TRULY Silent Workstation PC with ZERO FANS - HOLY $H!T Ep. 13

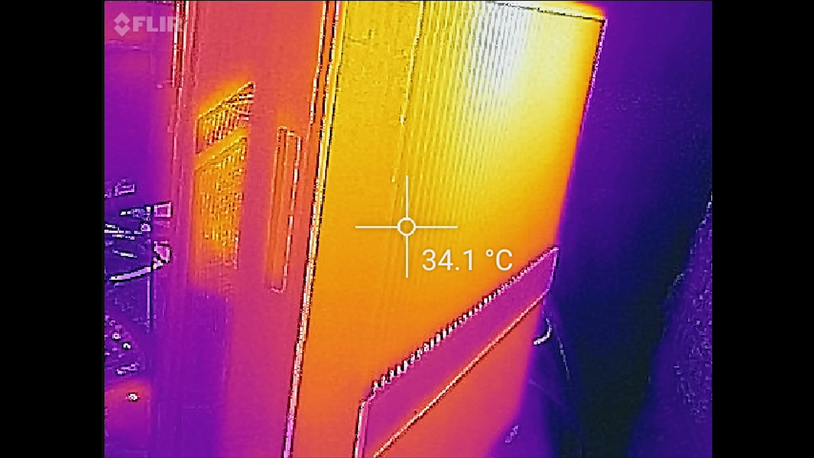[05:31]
On screen: spot 34.1°C
Perhaps even more impressively, is that the heat sink is handling that load with pretty much no difficulty whatsoever.
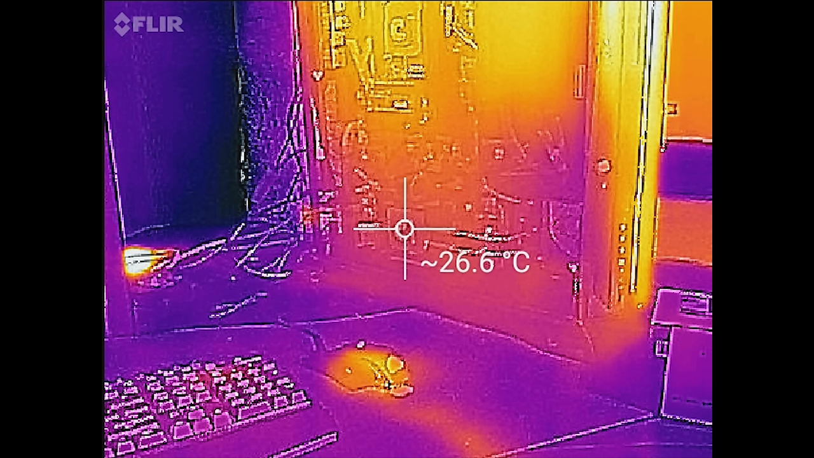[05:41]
On screen: spot 26.6°C
So you can look at these thermal camera shots and see that even our hottest point is well within what I would consider to be the comfort zone. So that leads us then to our last test.
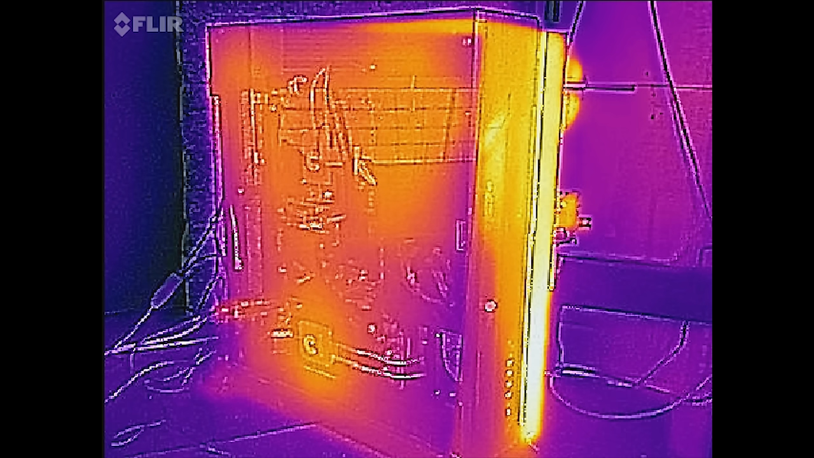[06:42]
So I'm going to whip out the thermal camera and get all the readings that I need in
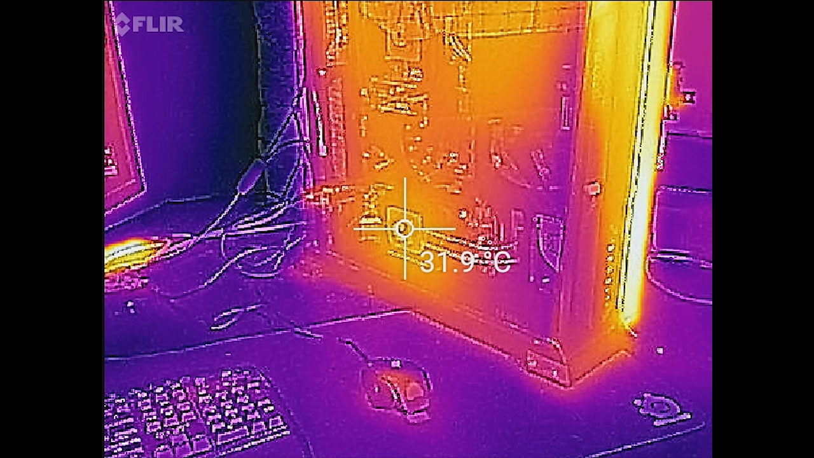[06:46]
On screen: spot 31.9°C
order to put together kind of an after test for you guys. So the GPU, the CPU,
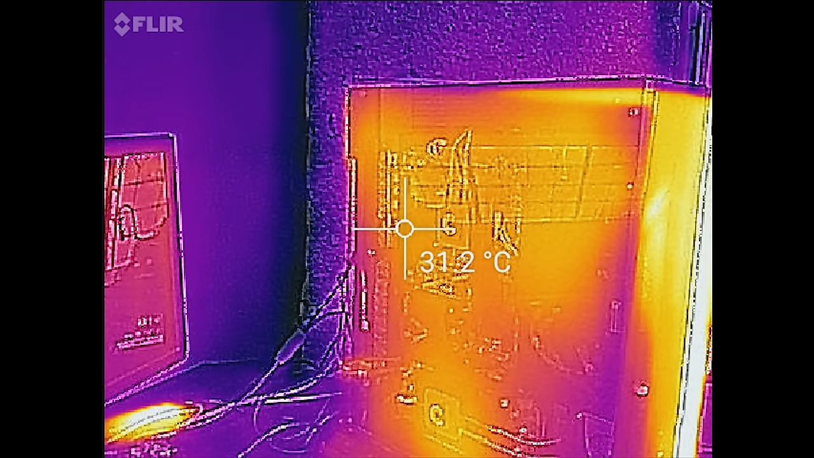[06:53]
memory, I want that VRM solution, that like homemade VRM solution up there.
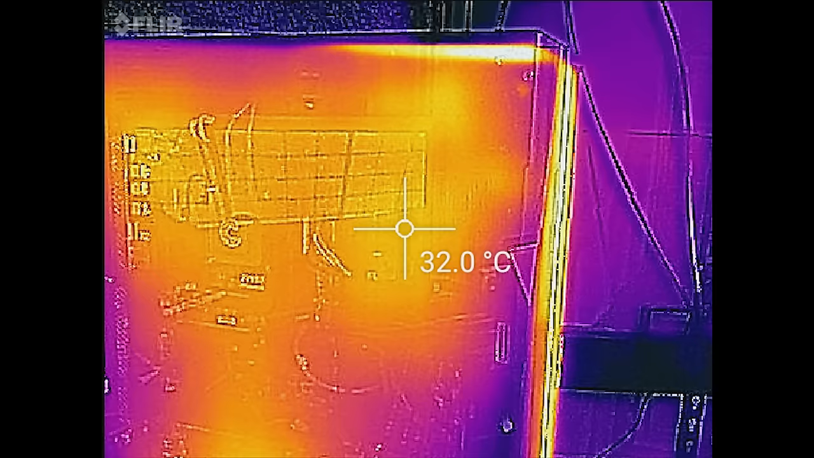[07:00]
On screen: spot 32.0°C
As well as the power supply.
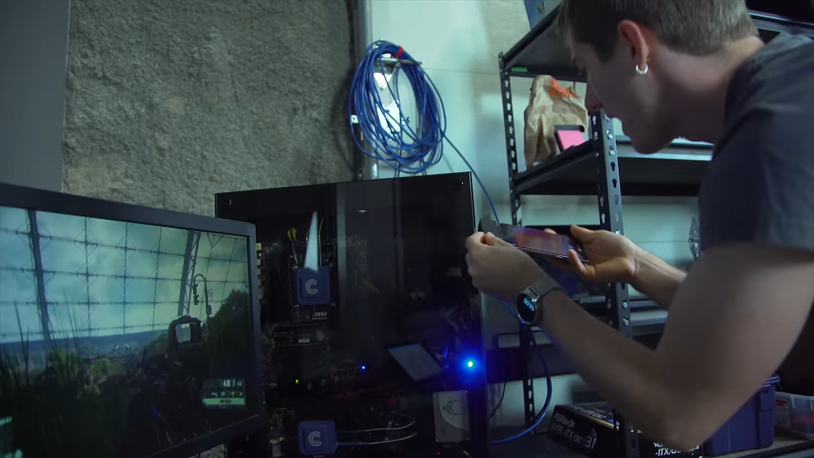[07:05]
And finally, I want to get readings from the back.
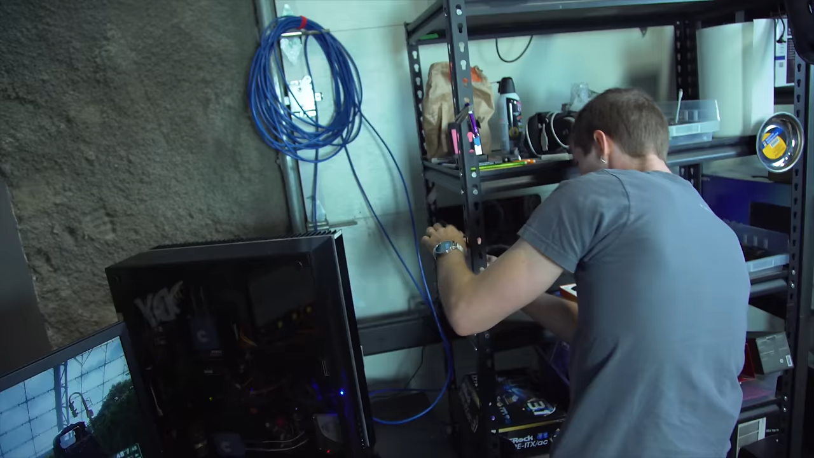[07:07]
Wow.
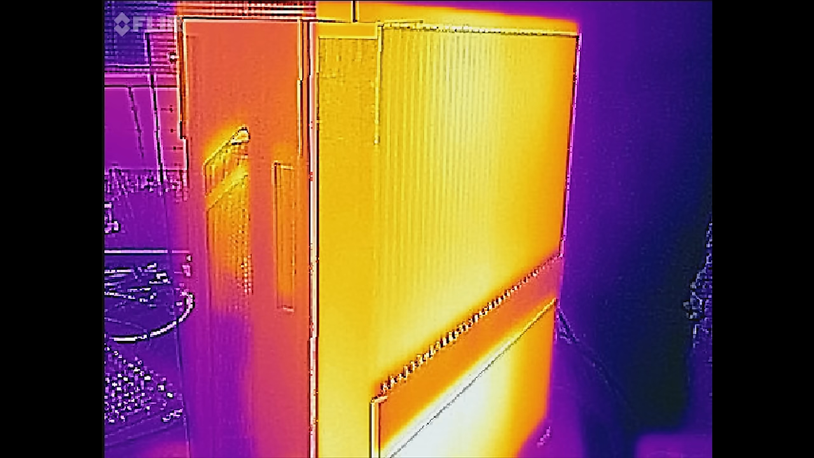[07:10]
Honestly, I think this might be the most impressive part.
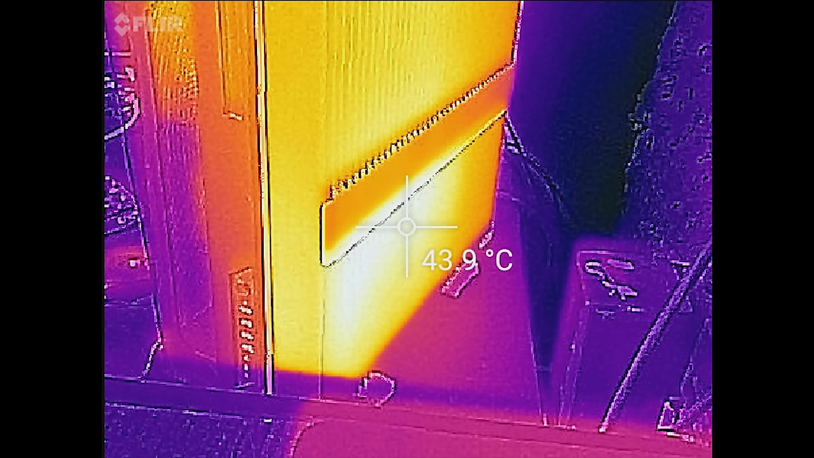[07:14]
On screen: spot 43.9°C
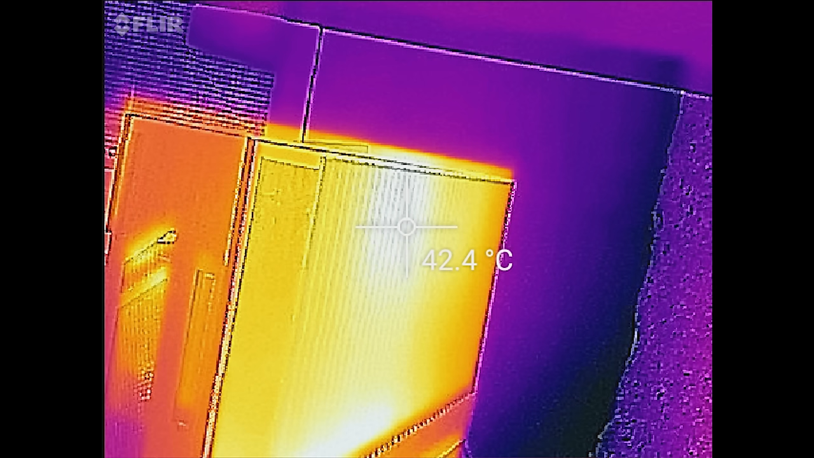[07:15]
On screen: spot 42.4°C
The hottest point on this entire fin array here.
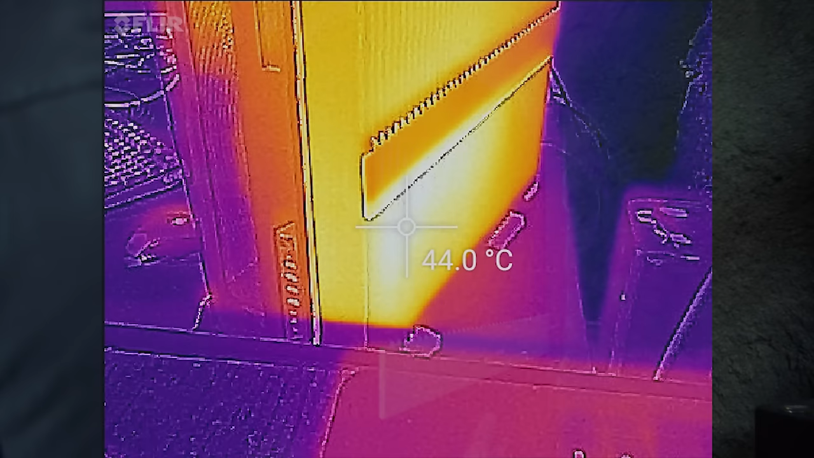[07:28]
On screen: spot 44.0°C
So to put that in perspective, the entire thing, you can feel the heat coming off it like an aura.